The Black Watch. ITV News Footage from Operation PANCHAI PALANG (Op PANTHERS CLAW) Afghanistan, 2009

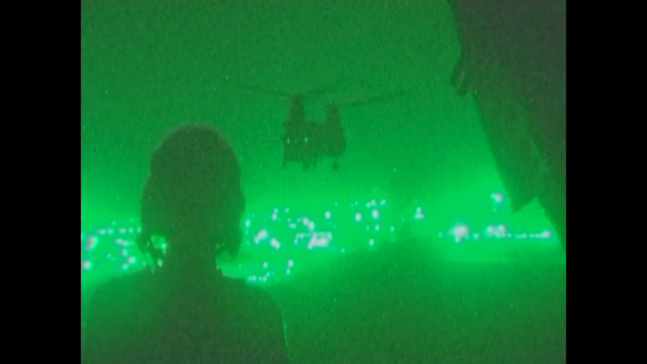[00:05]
500 infantrymen from the Black Watch battalion are on their way into the Taliban heartland.
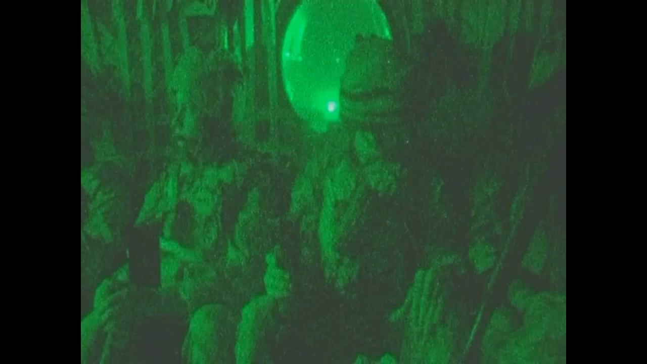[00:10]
These are nervous moments. The Chinooks are big targets and as
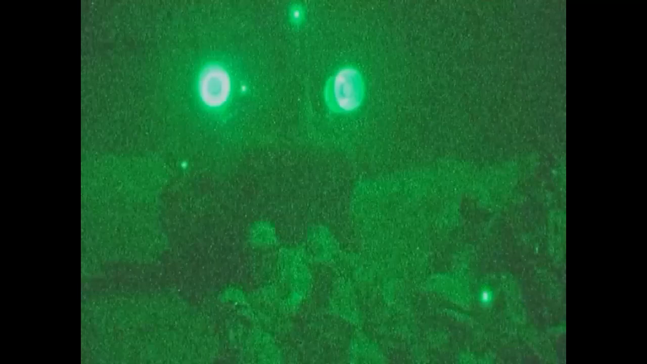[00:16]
the troops get on the ground they are welcomed by gunfire.